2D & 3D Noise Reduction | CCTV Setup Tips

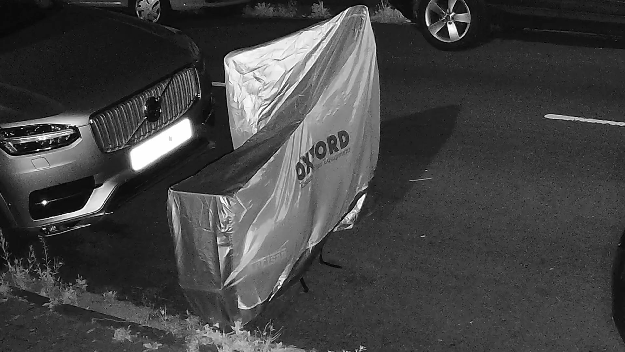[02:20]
it's going to be different on every system, I appreciate that,